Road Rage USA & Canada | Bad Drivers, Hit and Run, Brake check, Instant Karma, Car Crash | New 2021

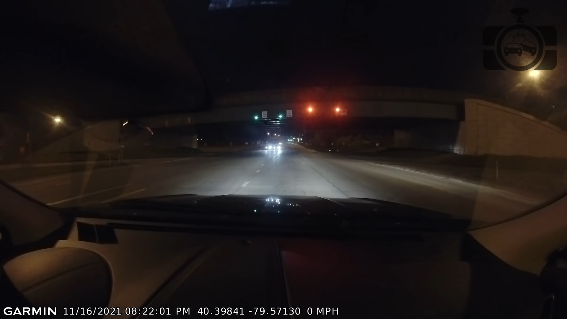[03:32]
Talk to you guys about anything? Watch his car, Dave! Jesus God! What are they doing?
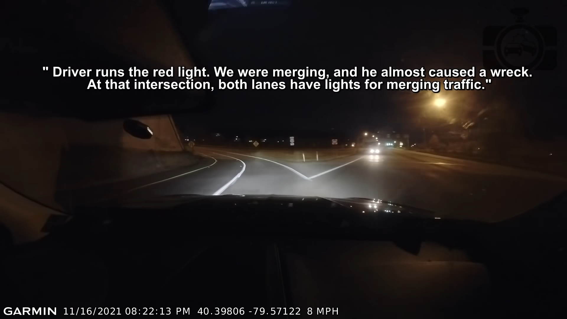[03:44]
They ran a red light. Two cars? No, the one car was turning, the other car was going straight.